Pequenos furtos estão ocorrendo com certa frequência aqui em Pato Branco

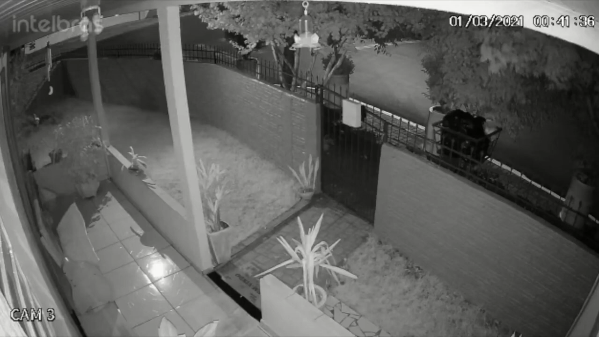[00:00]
Estas imagens foram enviadas ao programa por uma moradora do bairro Novo Horizonte, aqui de Pato Branco, onde você pode perceber que nessa primeira imagem, o rapaz passa observando se há algum objeto que possa ser furtado. Aqui, ele já está no pátio da residência, furtando uma mangueira de jardim.
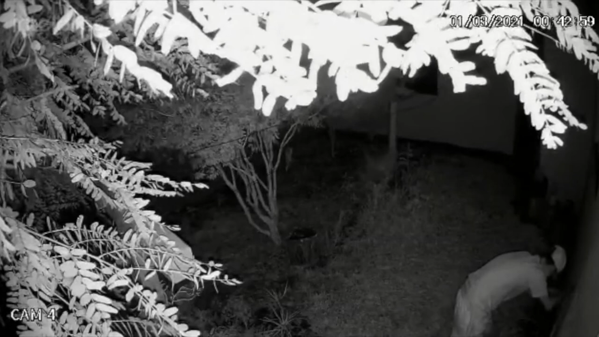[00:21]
A polícia militar orienta o que deve ser feito quando ocorre esse tipo de delito.